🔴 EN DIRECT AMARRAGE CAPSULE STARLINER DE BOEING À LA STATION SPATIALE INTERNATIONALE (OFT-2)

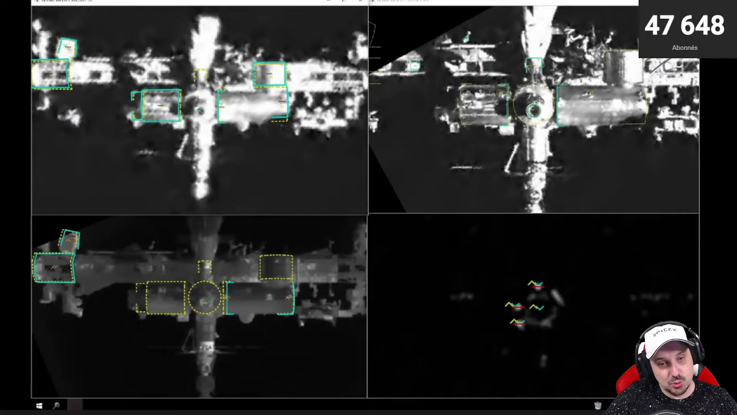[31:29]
Harmony qui est devant nous on voit ici sur la droite vous avez le module japonais avec son petit grenier et en face vous avez le module Columbus européen Cocorico les A c'est nous les gars qui avons payé ce module